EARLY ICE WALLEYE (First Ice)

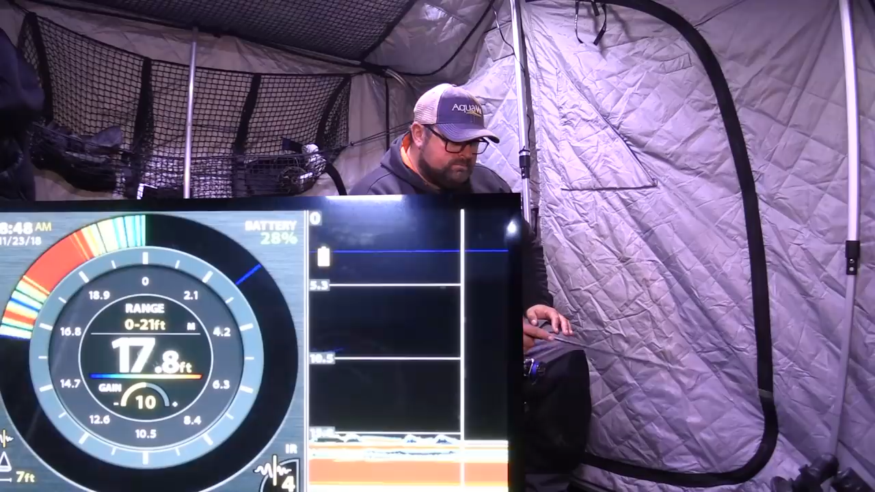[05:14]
On screen: depth 17.8 ft
Yes. Yes. Yes. Yes. Yes. Yes. Oh, the mark just separated. It's not as big as I thought. I was just going to change baits to a flutter spoon, possibly.
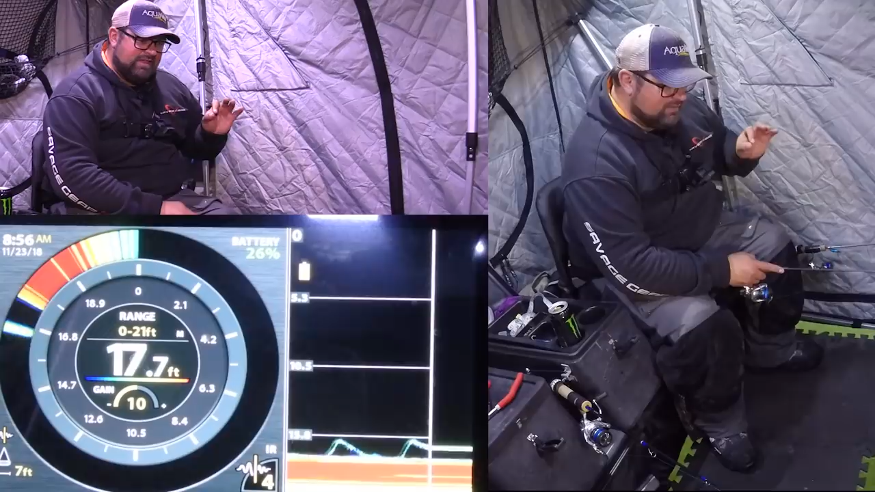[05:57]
On screen: depth 17.7 ft
That hook set is just so addicting. Oh, that spoon was free falling to the bottom. Okay, okay, okay.
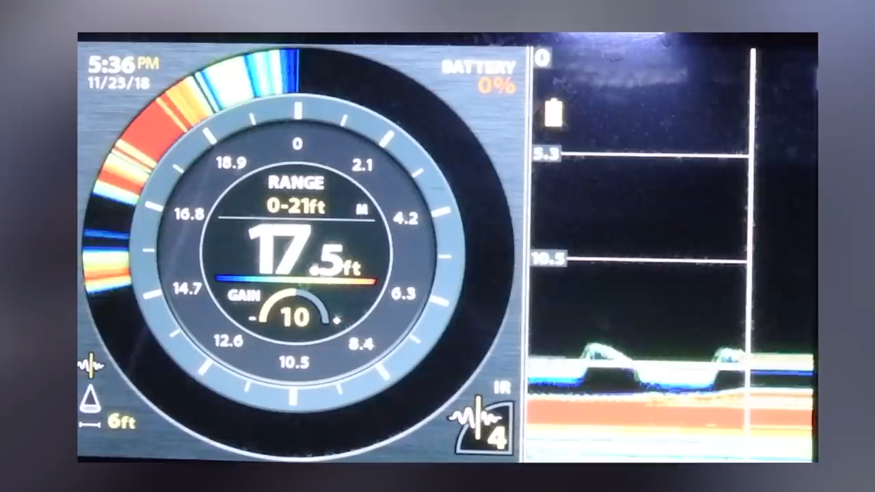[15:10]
On screen: depth 17.5 ft
Ooh, yes, there we go. There we go. Ooh. This is a better fish.